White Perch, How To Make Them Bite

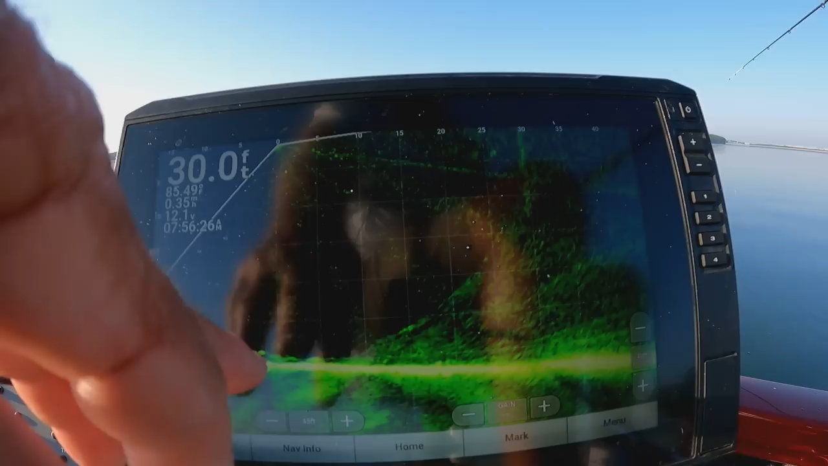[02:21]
On screen: depth 30.0 ft
you see a couple right on the bottom. They ain't stirring up yet. See, it's early. As the sun gets up, they'll stir up better.
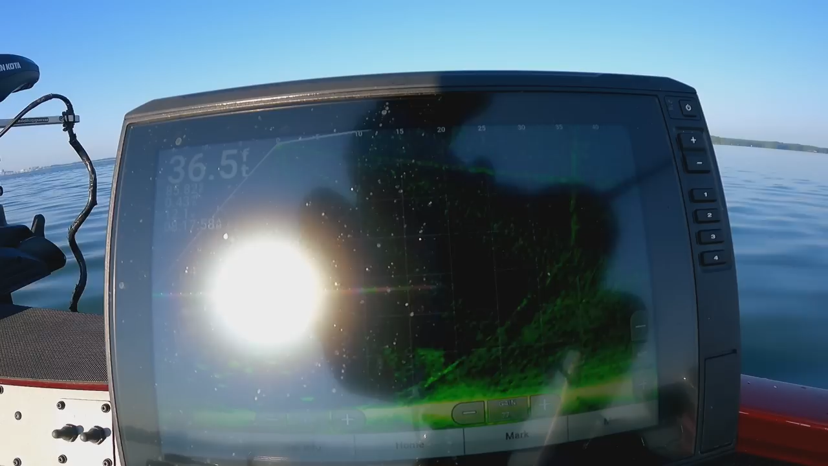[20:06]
You see pockets of shad all down in there on the left side right under my boat. After I start beating, you see this fish stir up. Now they ought to bite. Them, they ought to bite. There you go, missed him.
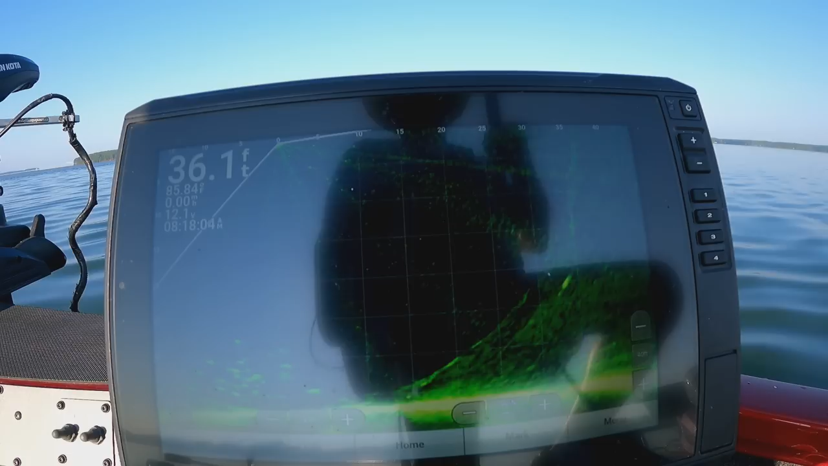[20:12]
On screen: depth 36.1 ft
There you go, got him again. That's a good one. They want something swimming. It's that simple. They want it swimming.
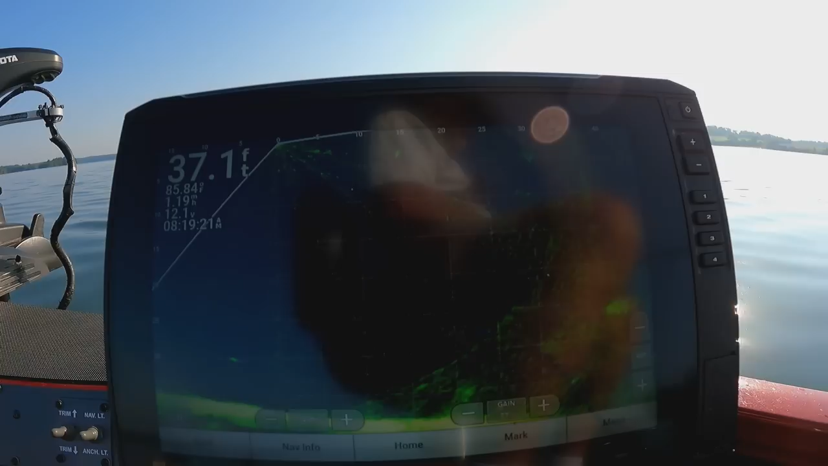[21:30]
On screen: depth 37.1 ft
I hadn't tried that yet, but I know what I'm looking at with this, so ain't really no need to mess with nothing. I never have tried that straight down look. Might be what we need. Don't know. All right, let's see if we get a nut.
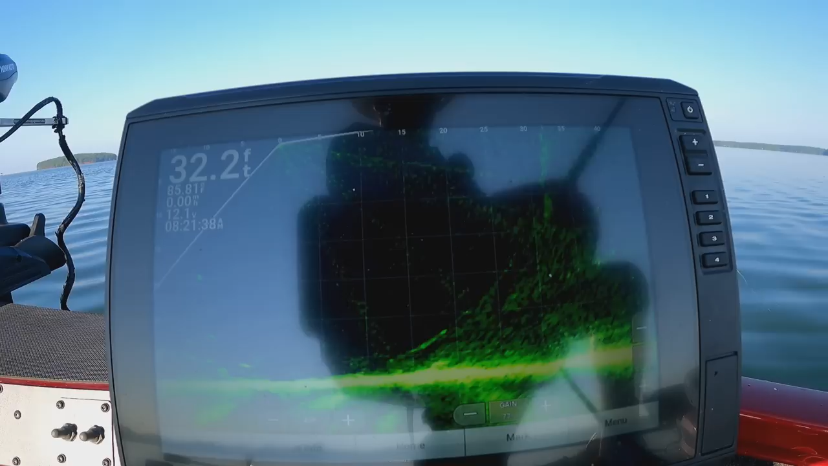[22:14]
On screen: depth 32.2 ft
We catching some, but they ain't eating it up. And they're there too.
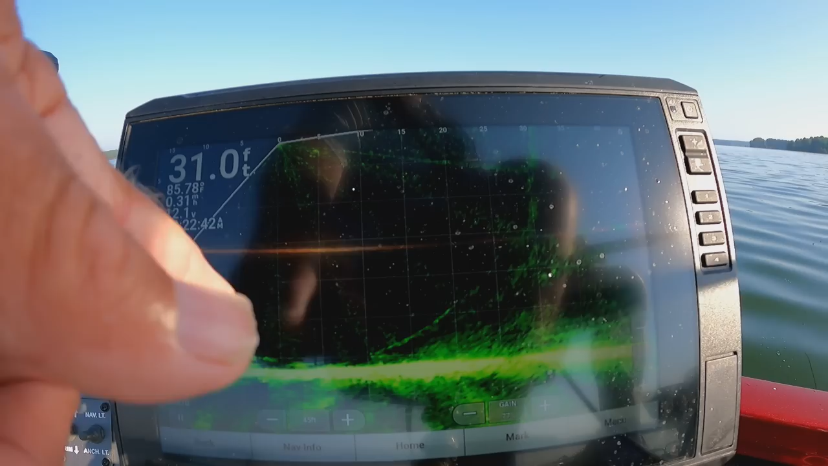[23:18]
On screen: depth 31.0 ft, water 85.78°F
Whole school of them right under. It's my boat's right there. This is out in front of the boat.
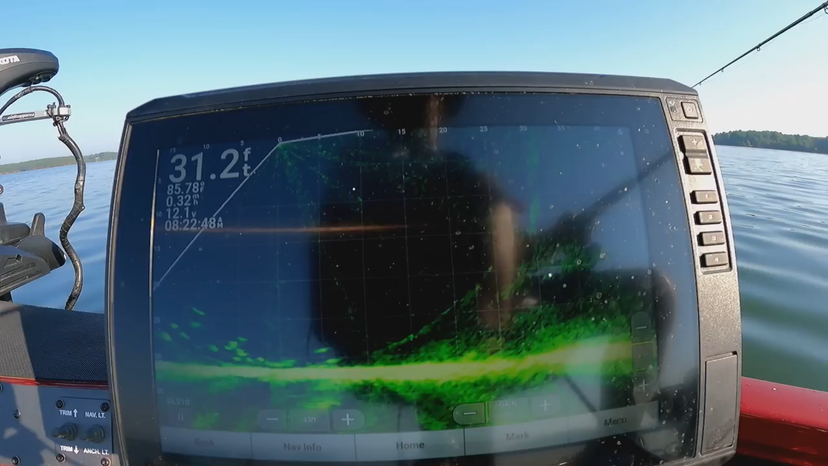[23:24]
We sitting right on top of these fish. Well, I ought to kill it when I go to move it, but I ain't no guarantee. See?
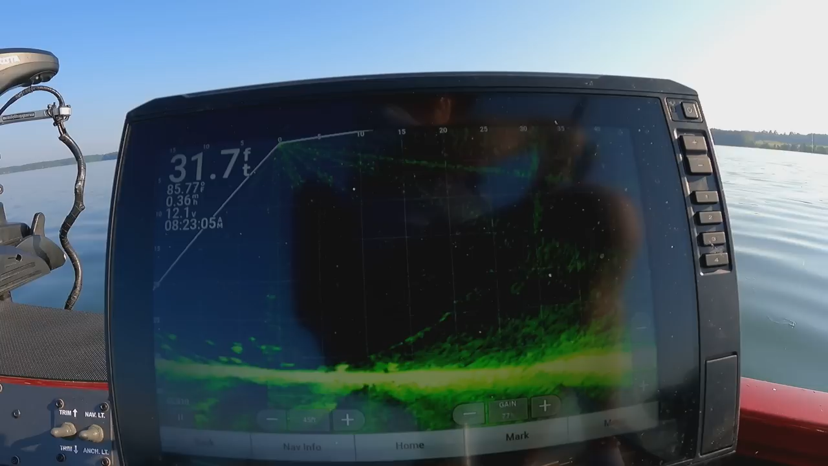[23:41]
On screen: depth 31.7 ft
There you hit way up. Sometimes they won't take it when they can see it good. You got to run after it to get it.
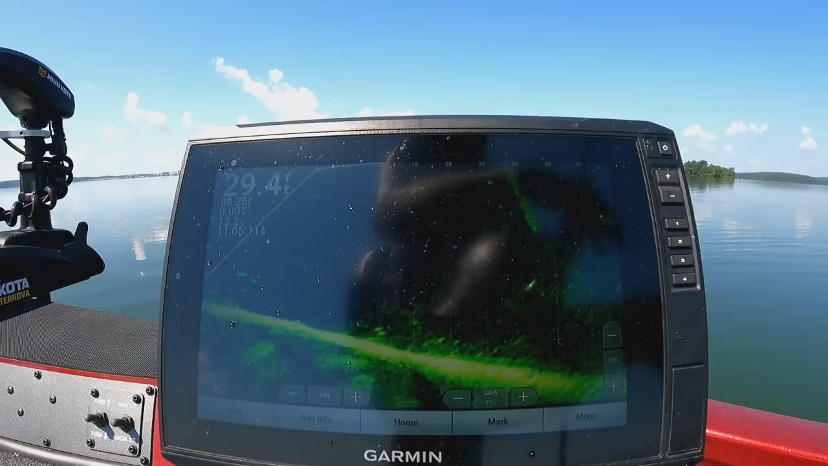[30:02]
Throw it back out and get another. There's some down there. You see them right on the bottom. They all over that bottom out there. We got to get this rig here out of here. Out of the way. He bumping it. There he is. Got him. Oh my. Got him. Oh, he got off. I broke off. Had two. One of them got off.
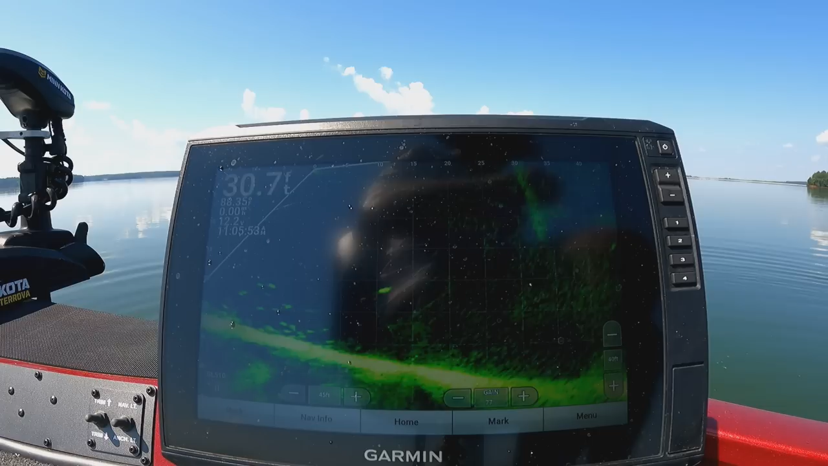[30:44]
I hope he didn't break. Well, he did. He broke. Dad, blame it. He broke. Now, we got to turn that jig on right quick. That's a heck of a note. Fish is still there too, I believe. We never get back out there. I believe we can catch one. They're waiting for me.
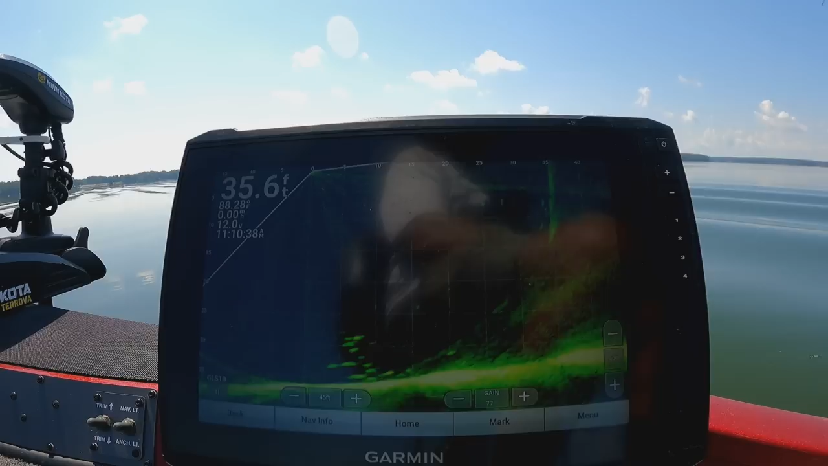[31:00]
35 foot of water. There he is. He missed it. Got him again. They're waiting for me. We're going to kill them right here. We're going to kill them. Big ones, too. Look at what perch.
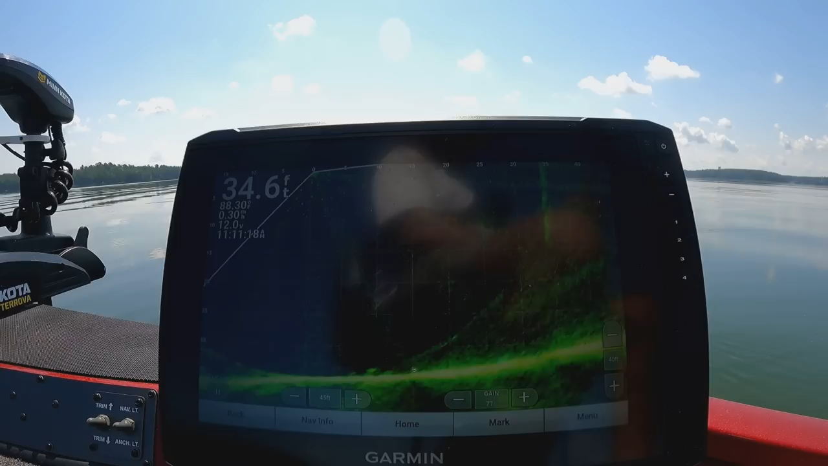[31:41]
Big old perch. I'm talking big old perch. Got him on a bobby gone. Get back out. Get another.
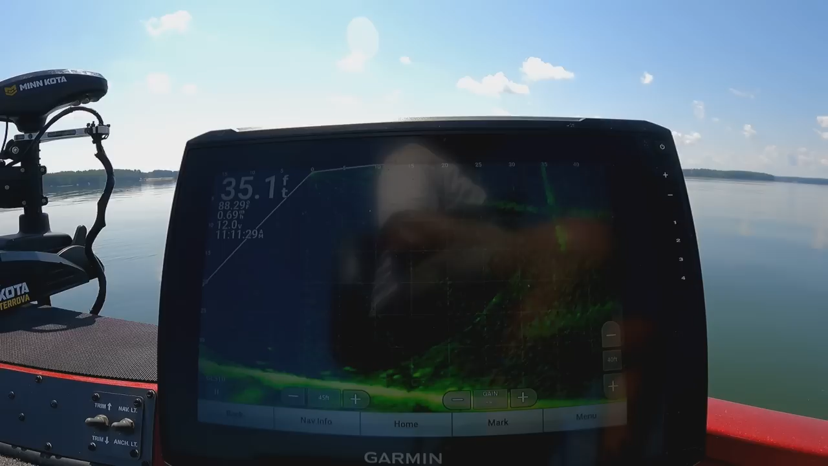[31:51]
Definitely a bunch of them in here. No doubt. There you got him. Oh man, they swarming down there, folks. They swarming. We're gonna catch the mother load right here. Look at that. Look at that. Look at there. Look at that. Hey, we had that little spurt early this morning.
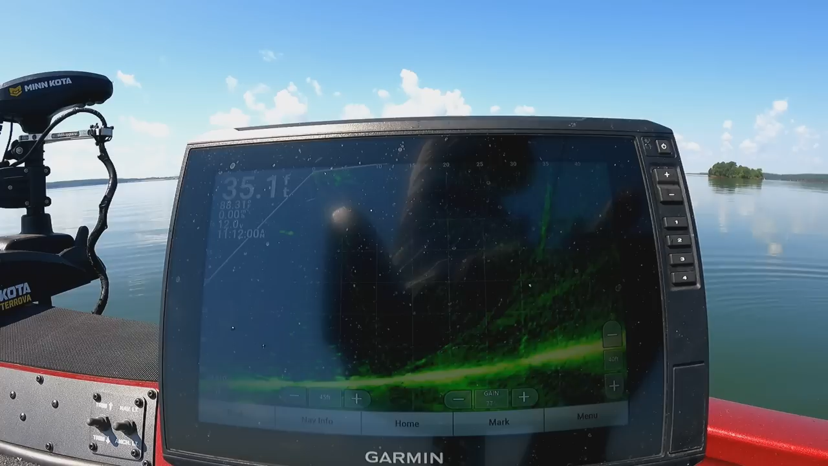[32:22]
Didn't catch nothing for a while, but we on them again, folks. We on them again.